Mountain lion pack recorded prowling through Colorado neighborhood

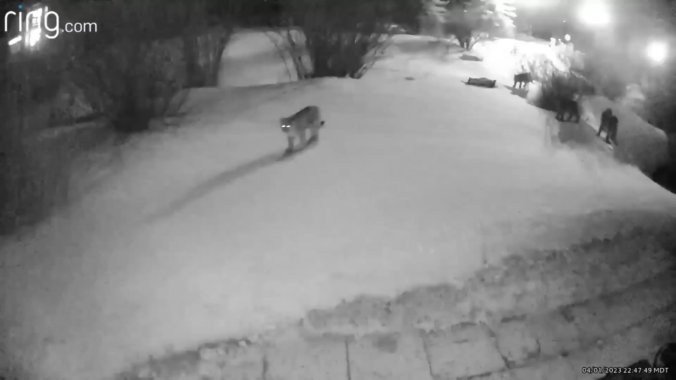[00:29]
five mountain lions walking through my side yard. These deadly predators just traipsing through someone's backyard on a random evening. Not uncommon in Colorado, but uncommon to see it. We've had an assortment of bears and, you know, other wildlife, moose, of course, around there too. So yeah, it is a concern if you have pets or even young children. That's why Summit Lost Pet Rescue put out the call, warning folks of the dangers that await pets if they're left to roam at night. We usually see them one at a time, maybe two, but five.
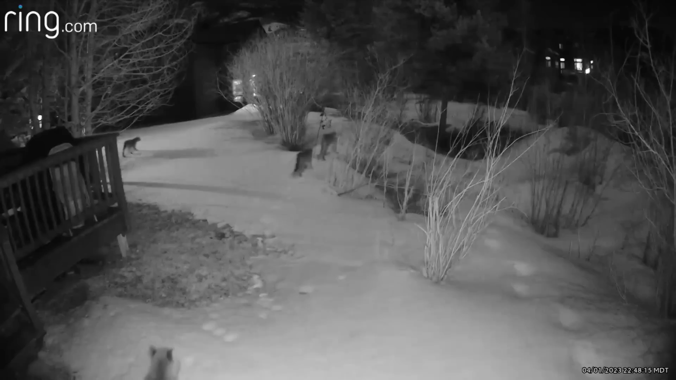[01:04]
That was, that was pretty scary. She said this isn't about just pets though. Wildlife, especially mountain lions, they'll prey on pets and young kids, especially if people are running from them.